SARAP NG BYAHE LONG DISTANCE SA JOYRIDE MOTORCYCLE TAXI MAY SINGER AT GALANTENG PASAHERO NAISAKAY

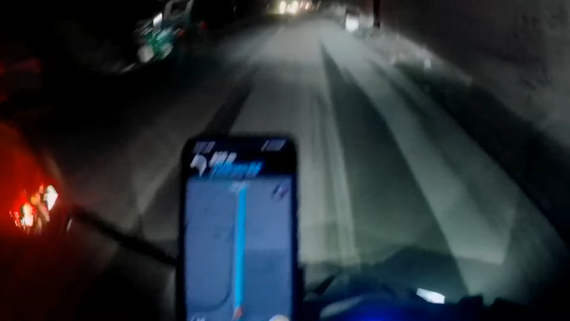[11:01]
eh. Eh, ba't dito mo ako pinadaan? Ha? Ba't dito tayo dumaan? Kasi hindi ka malapit. Ay, ganon. Kakatakot dito, walang ilaw ah.
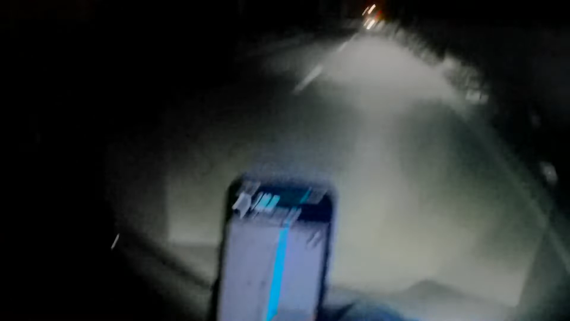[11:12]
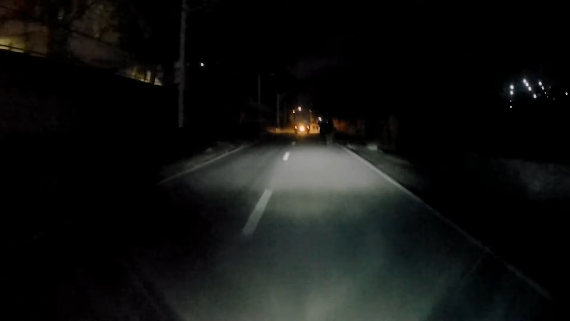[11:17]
Ba't di nila nilalagyan ng ilaw yung poster rito, no? Puso hold upan dito, grabe. Ano? Ayun.